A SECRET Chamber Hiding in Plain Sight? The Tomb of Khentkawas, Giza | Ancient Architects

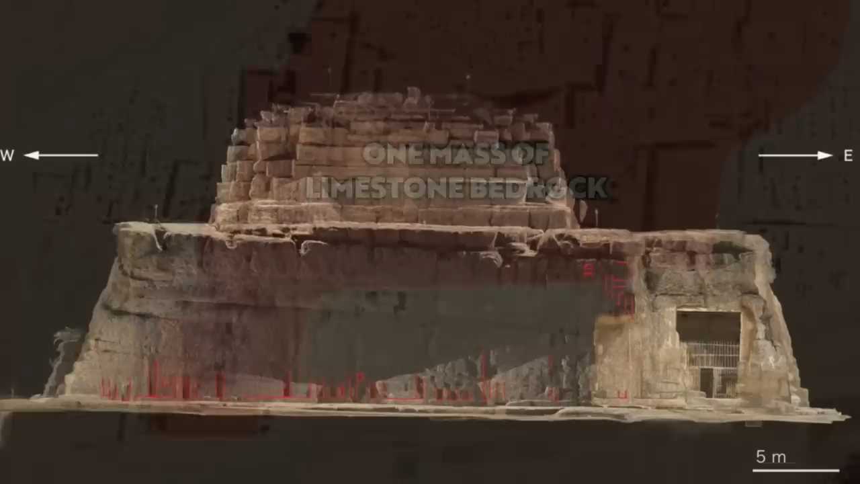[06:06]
and it was just another rock-cut tomb dug into the limestone, albeit with the palace facade decoration running along the southern side.
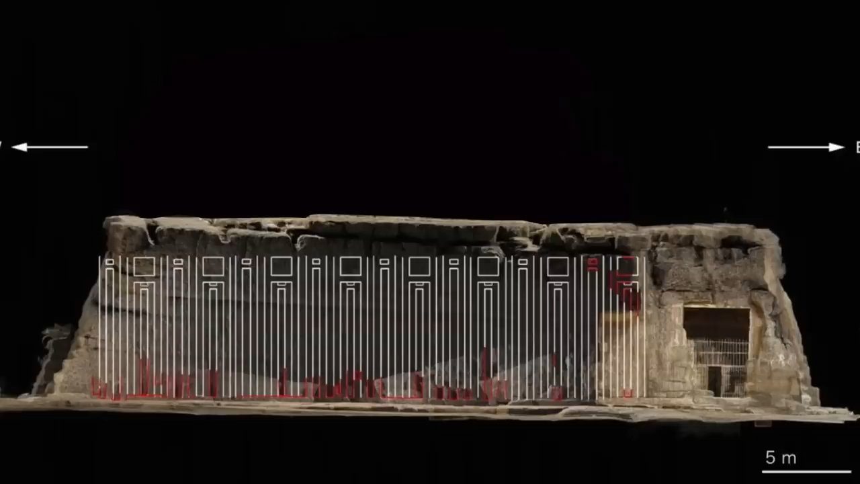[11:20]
The southern end of this massive limestone was already embellished with a palace facade decoration from earlier times, how much earlier we don't know,
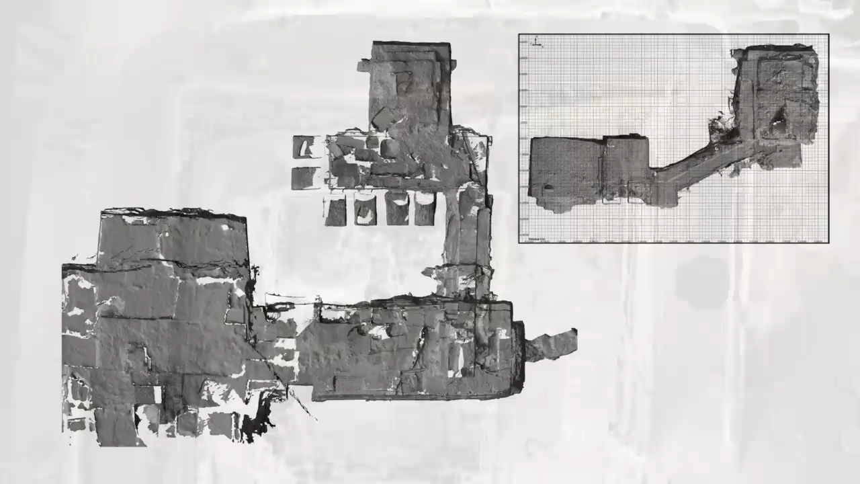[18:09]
Then there is this, a detailed plan of the interior recorded by the Regal LPM25HA middle range laser scanner.
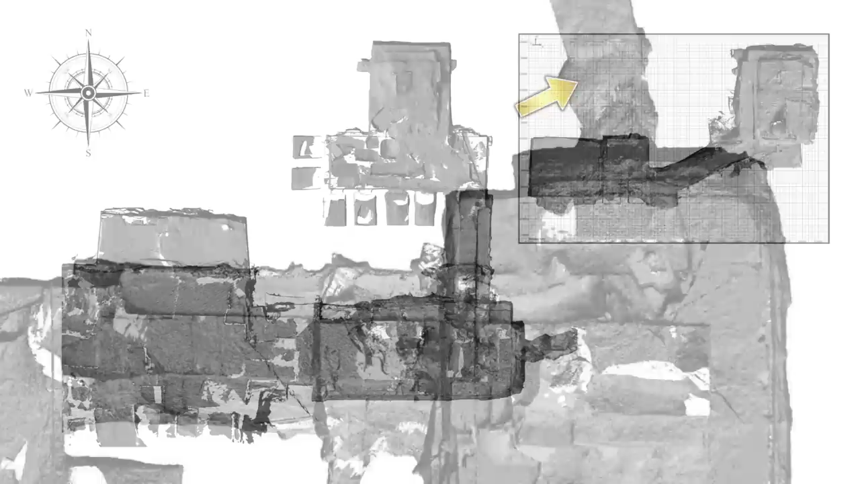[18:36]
Although the data is in black and white, the detail is superb, and it does match up pretty well with earlier scale drawings.
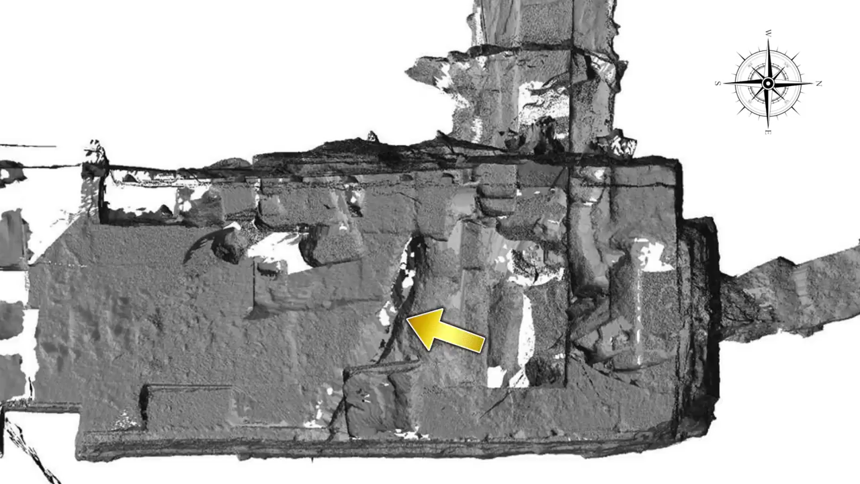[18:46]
This is a large natural fissure in the bedrock, today filled with litter, sand and rubble,
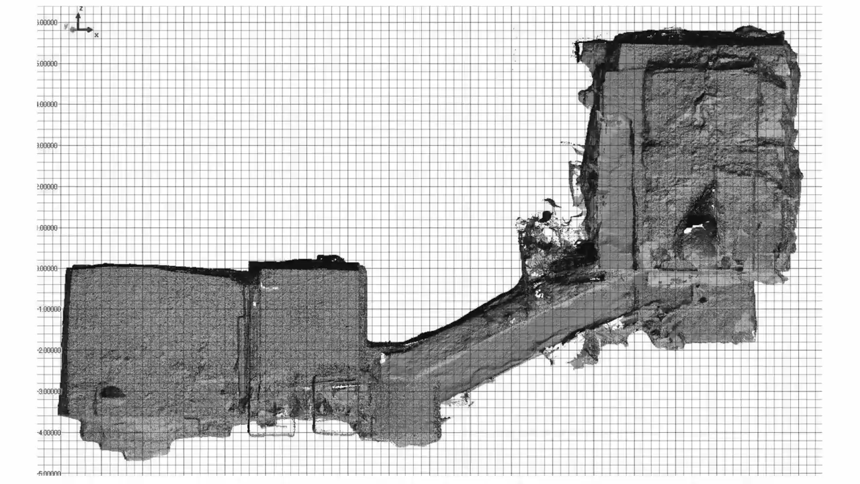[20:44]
except for the laser scans from 2006. So after finding a copy of the scans in high resolution, I looked over them for anomalies.
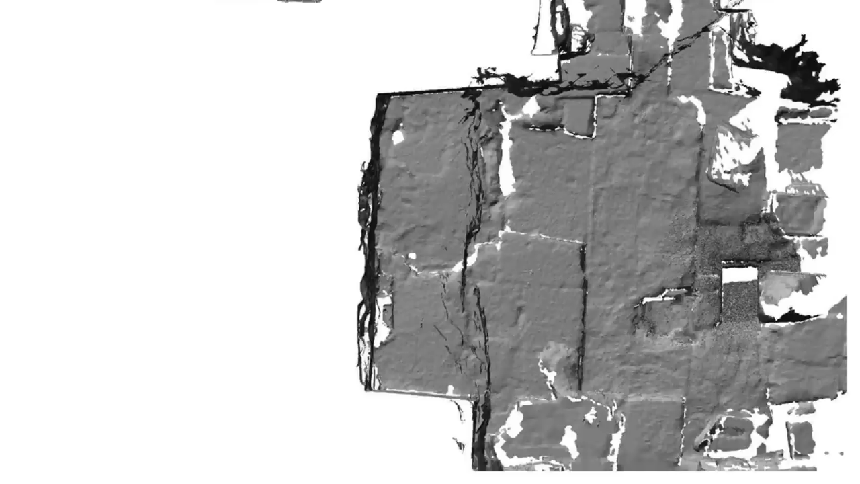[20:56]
Pretty much everything was as predicted based on earlier descriptions and diagrams.
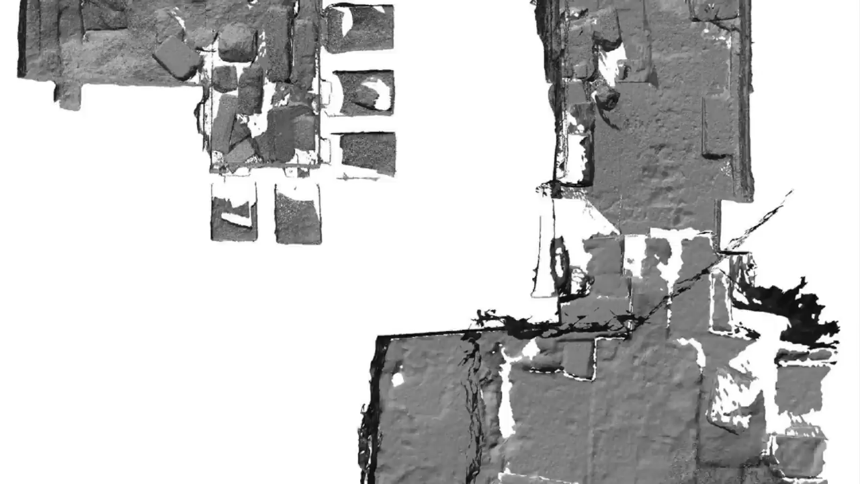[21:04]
But amazingly, there is an anomaly at the northern end of the inner chapel, the area I wanted to know more about, and it does concern the strange bank of rock and the tunnel.
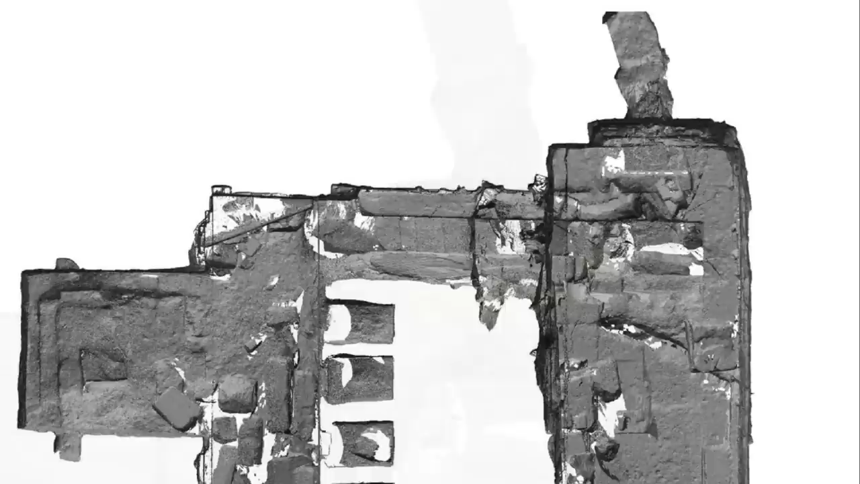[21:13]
Here I've highlighted the bank of rock, but what else do you see?
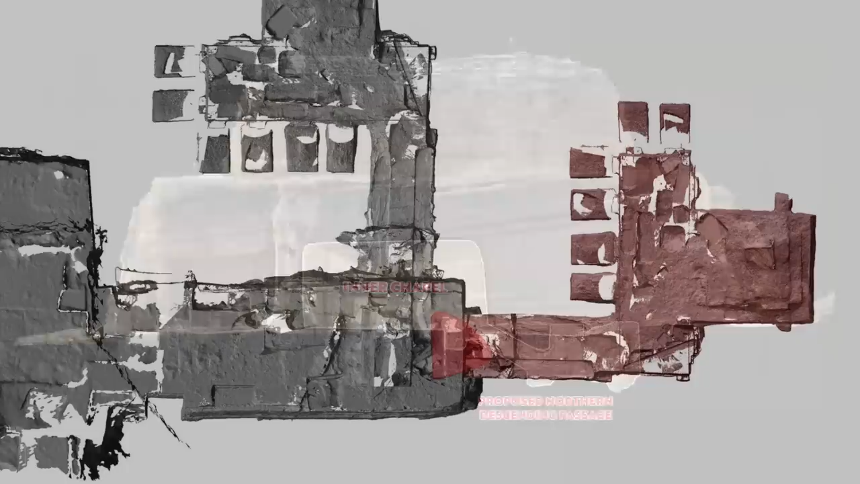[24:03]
Of course, I have wondered if the shape I've outlined could be some kind of noise from the equipment, an artifact of the scanning technique.
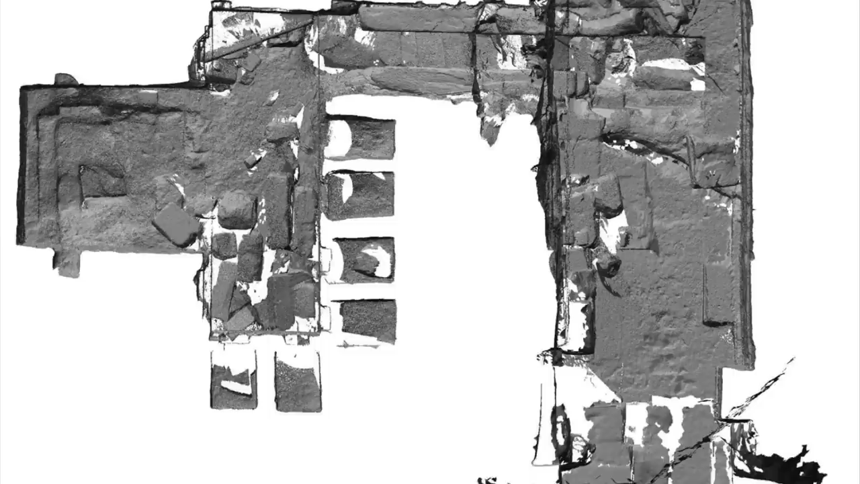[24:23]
But this would seem strange, as the team of researchers did say they paid close attention to the northern end of the inner chapel, and when releasing the results, any noise or artifacts would surely have been removed, and the images cleaned up accordingly.
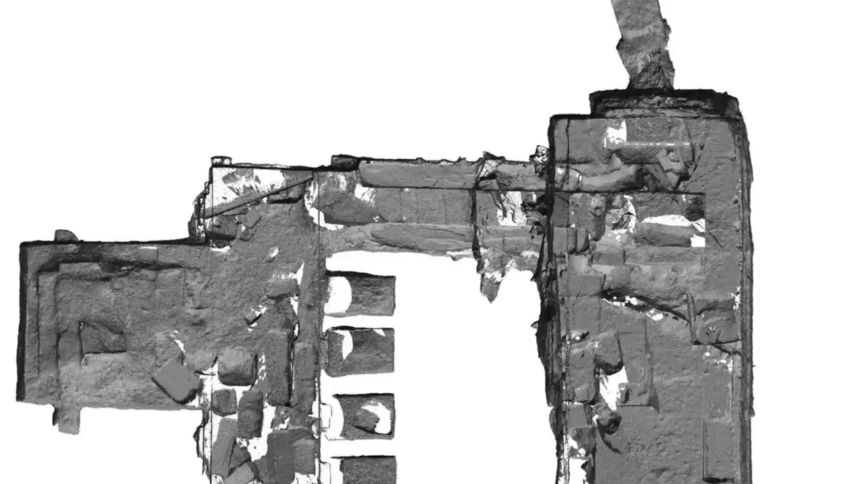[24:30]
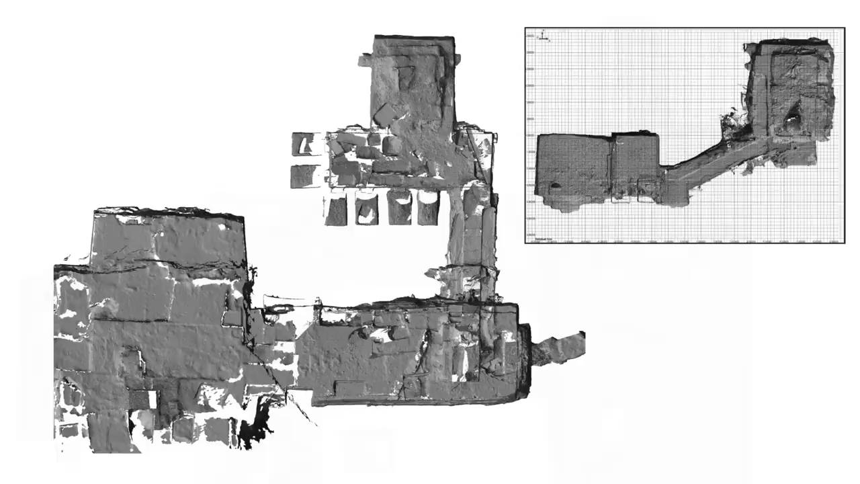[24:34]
We also don't see any other specific anomalies like this anywhere else. The triangular feature has also been kept when creating the superimposed orthophotographic plan of the tomb.
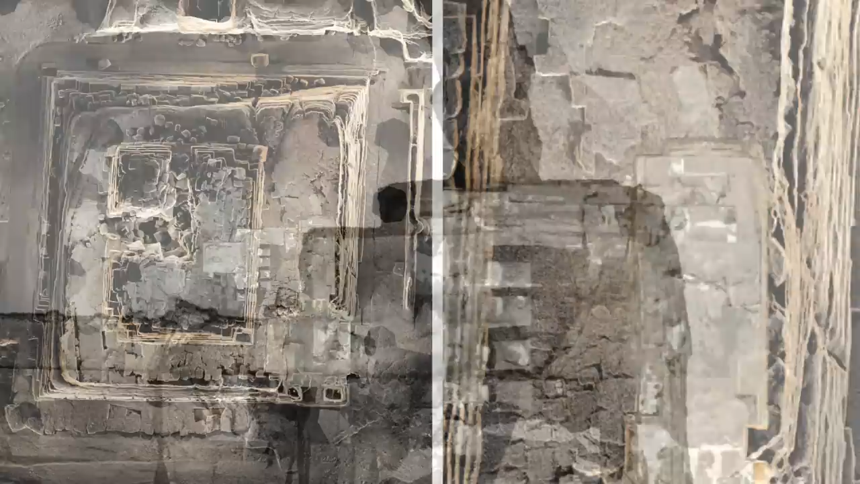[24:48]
Surely it must be an architectural feature, and if so, well,
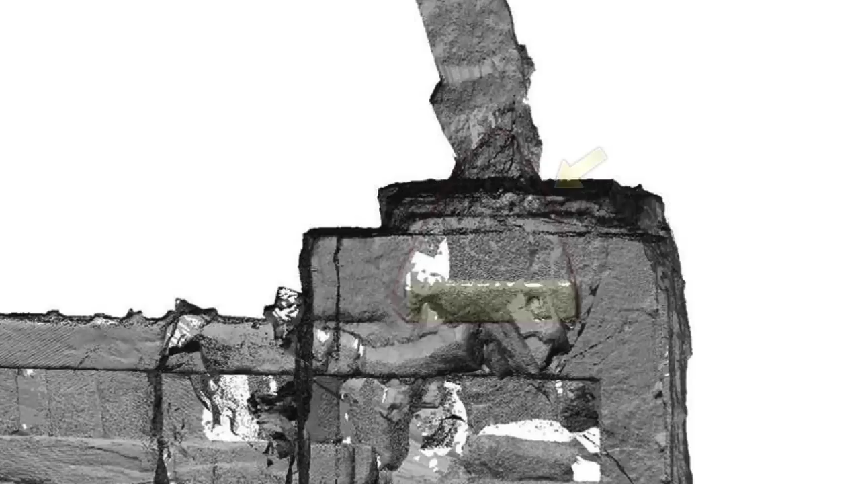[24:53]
I think it could be the outline of a cover stone. It does explain the strange bank of rock, and also why we have a robber's tunnel.
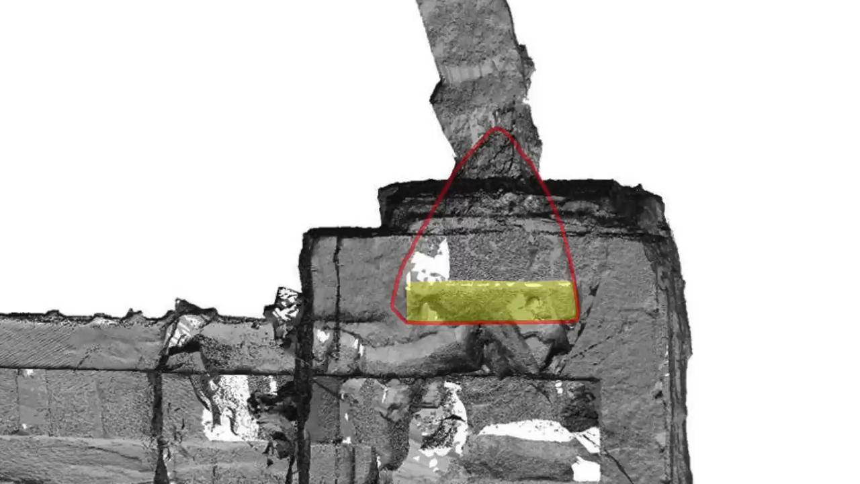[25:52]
So this means that if this is a cover stone, it has never been removed, not in antiquity by tomb robbers, and not in the modern era by archaeologists,
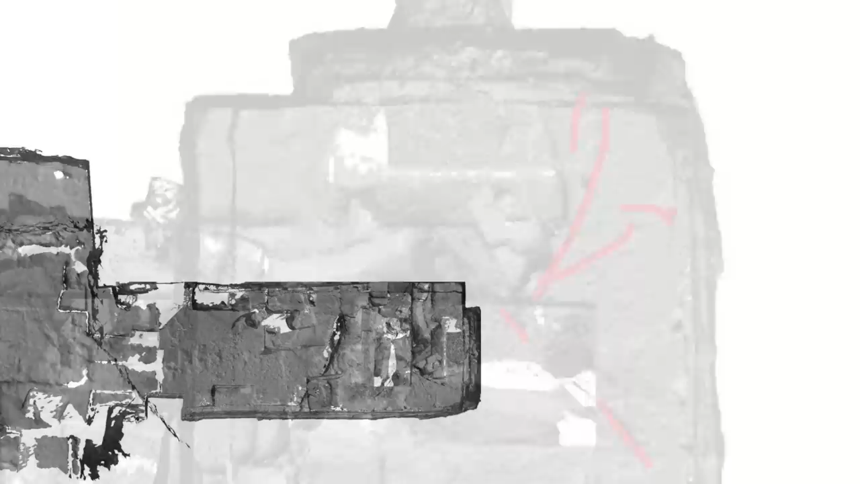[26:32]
It's possible that when this was being converted into the tomb of Queen Kenkawas, the builders did wish to dig down in a northerly direction first of all, but if the bedrock was too defective,
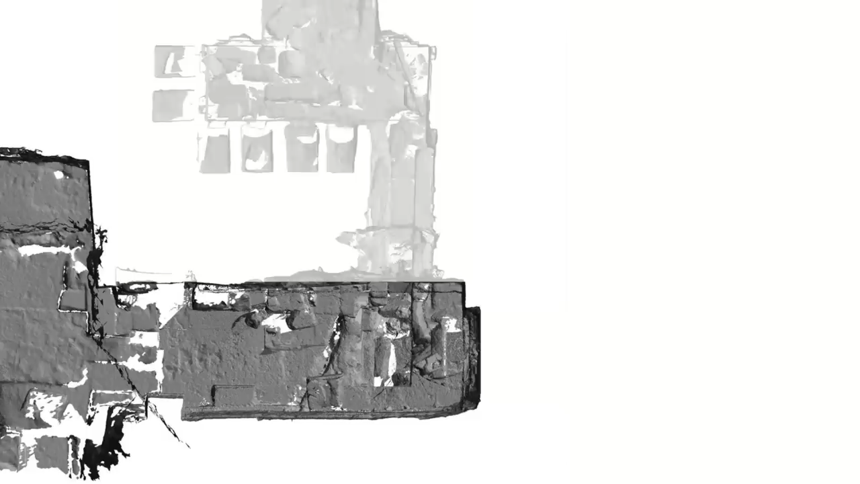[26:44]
they may have had a change of plan and then just covered up the excavation with a slab of rock.